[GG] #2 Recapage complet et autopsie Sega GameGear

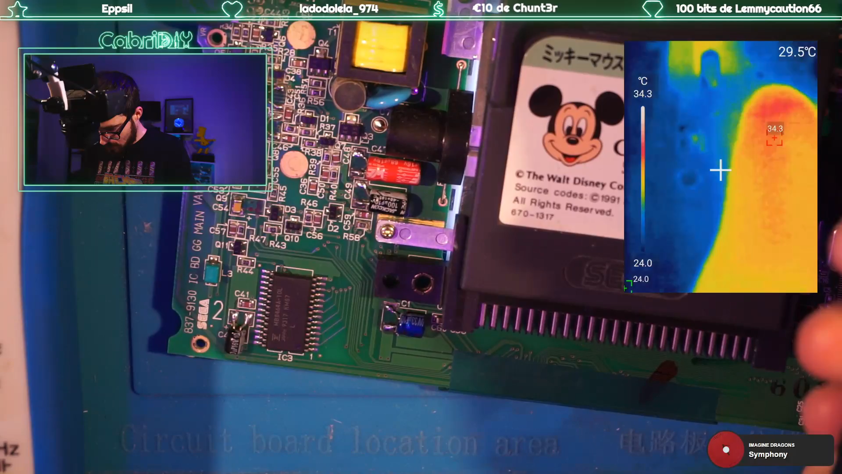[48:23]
On screen: scale top 34.3°C, scale bottom 24.0°C
Mais rien de bien méchant, on est sur un 35 degrés. Là, ça chauffouille un petit peu.
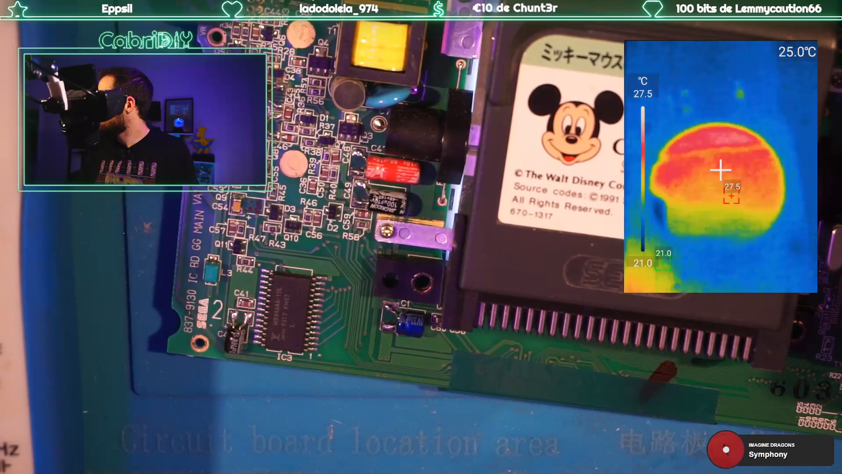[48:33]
On screen: spot 25.0°C, scale top 27.5°C, scale bottom 21.0°C
Ok, ça ici, c'est la réflexion, hein. La réflexion, malheureusement, ça fait pas mal de. Alors, ici.
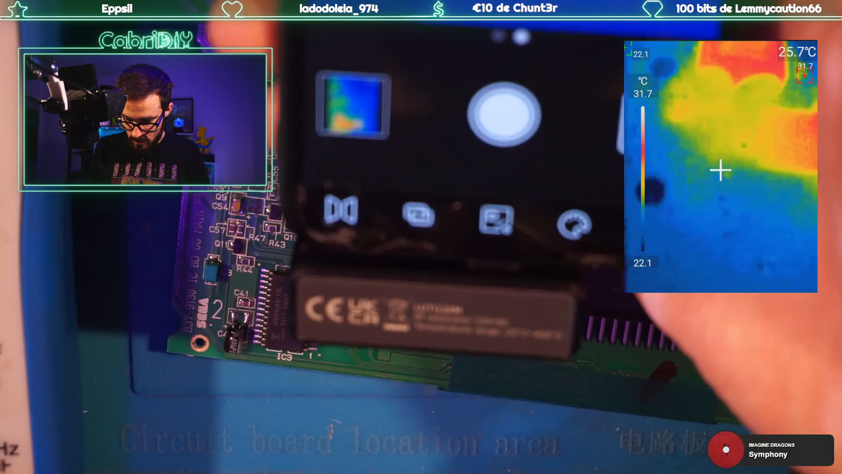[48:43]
On screen: spot 25.7°C, scale top 31.7°C, scale bottom 22.1°C
Ça, c'est la bobine. Ça, c'est le néon. Et un peu plus proche, qu'est-ce qu'on
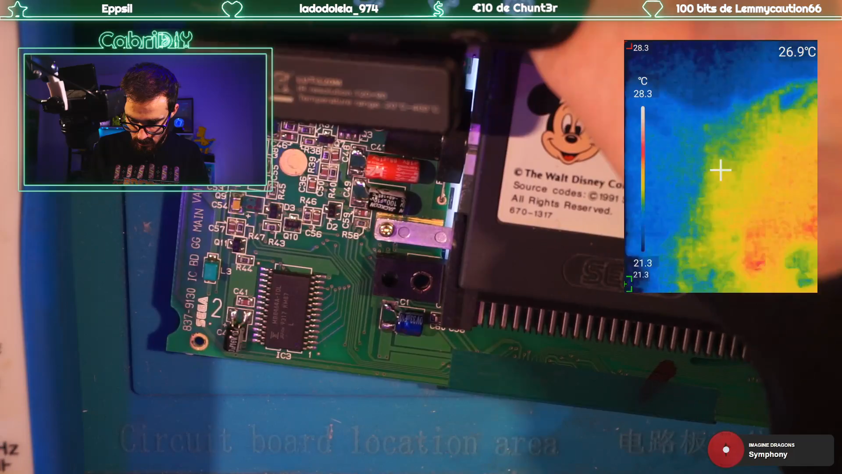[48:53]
On screen: spot 26.9°C, scale top 28.3°C, scale bottom 21.3°C
a? Pas grand-chose, hein. Ça, c'est le néon.
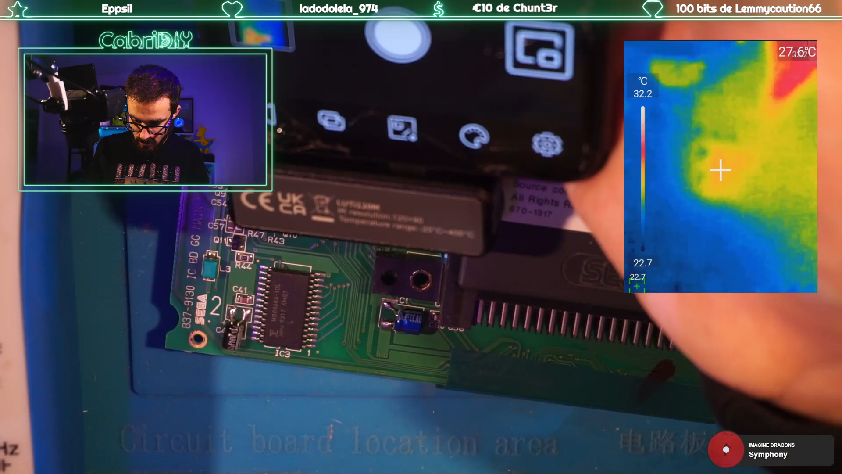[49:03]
On screen: scale top 32.2°C, scale bottom 22.7°C
Ça, c'est rien. Ça, c'est rien. Alors, étonnamment, cette puce mémoire-là, zéro température.
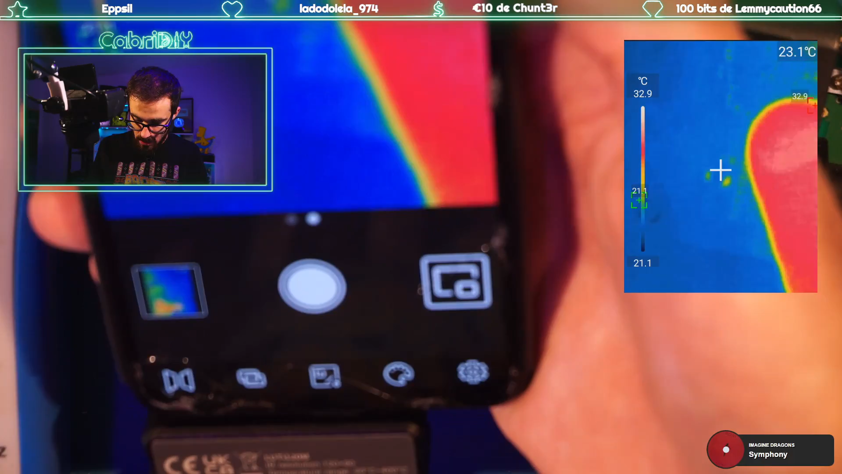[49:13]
On screen: spot 23.1°C, scale top 32.9°C, scale bottom 21.1°C
Il n'y a rien qui chauffe ici.